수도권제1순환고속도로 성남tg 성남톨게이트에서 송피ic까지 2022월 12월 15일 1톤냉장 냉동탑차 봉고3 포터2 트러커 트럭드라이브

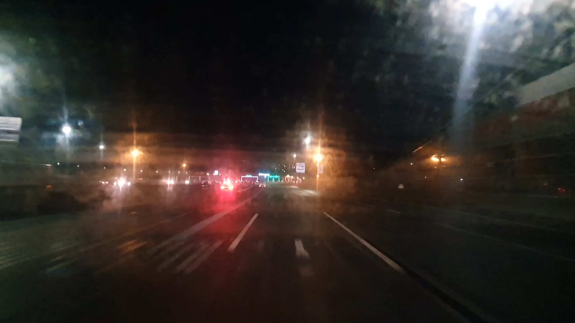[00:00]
강남 톨게이트입니다. 성남 톨게이트입니다. 요금은 400원입니다. 하이패스 차로는 1, 2, 3, 8, 9 차로입니다. 다음 안내까지 계속 직진입니다.